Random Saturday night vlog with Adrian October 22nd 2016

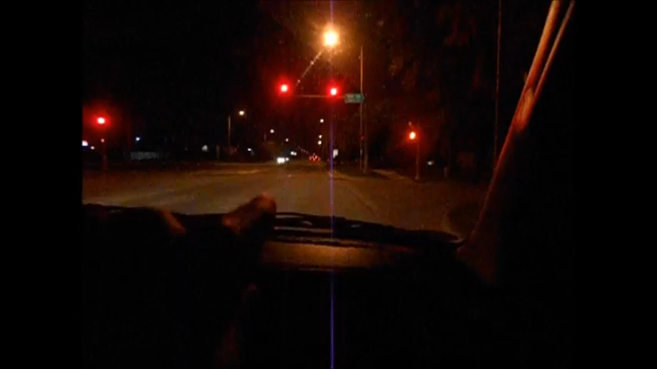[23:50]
He literally blew a red light. There's a police car in my rear view mirror. Holy shit, I don't know how he didn't see that. Yeah, well, I was right in front of the he truck. Got really lucky. Yeah, hope he realized. Like, literally the light was red. It was not green, it was red, and he just decided, I'm not gonna sit here, I'm not gonna get in trouble, I'm going. Yeah, either that or he was just colorblind.